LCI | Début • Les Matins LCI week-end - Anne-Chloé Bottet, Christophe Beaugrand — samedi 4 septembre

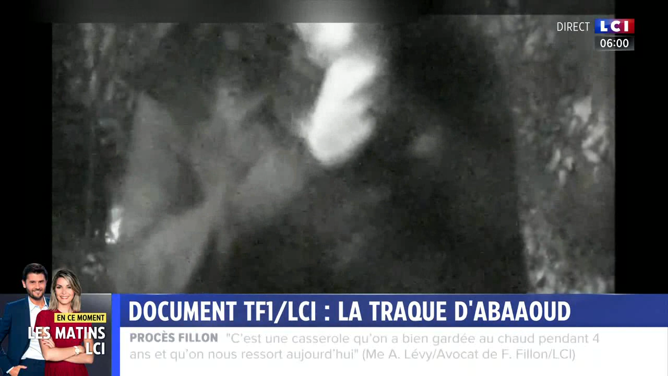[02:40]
Il a été tué, souvenez-vous, le 18 novembre 2015 dans l'assaut du RAID à Saint-Denis. Ces images que vous voyez, cette vidéo a été filmée lors d'une planque menée par une équipe de la sous-direction antiterroriste. L'un d'entre eux témoigne dans un document exceptionnel signé Thibaut Malandrin et William Molinier.